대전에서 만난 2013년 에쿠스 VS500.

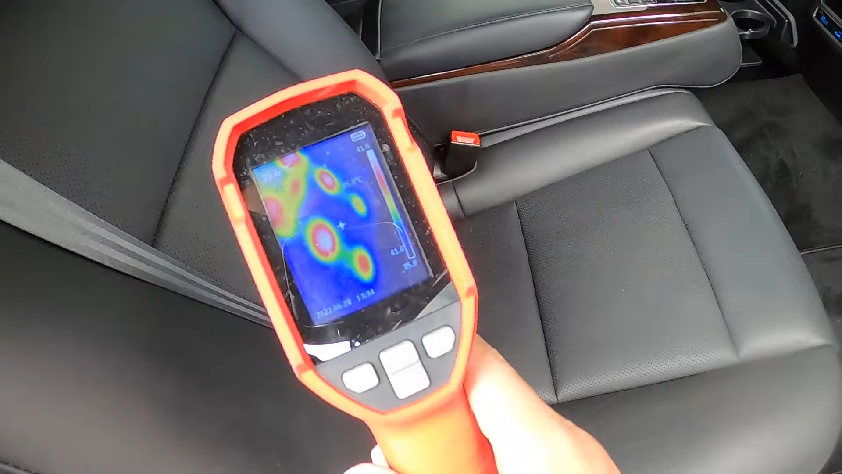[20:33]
열선 시트는 잘 되는데 시트를 잠궜나?
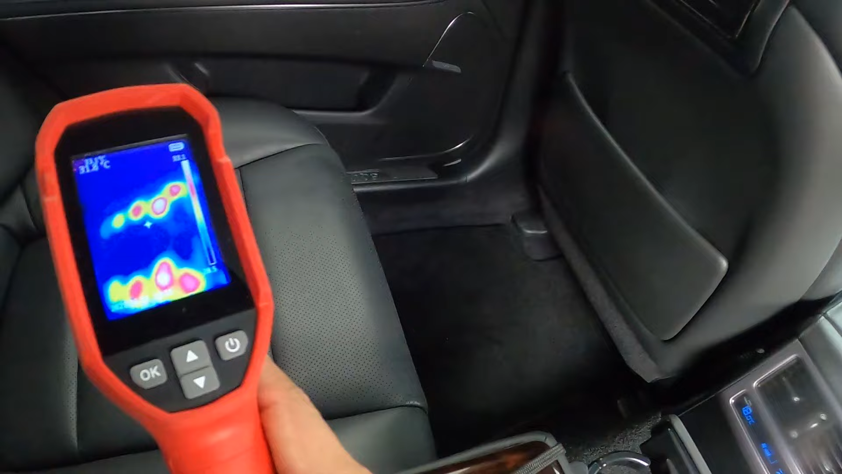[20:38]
여기도 열선 시트는 잘 되고요. 뭐지?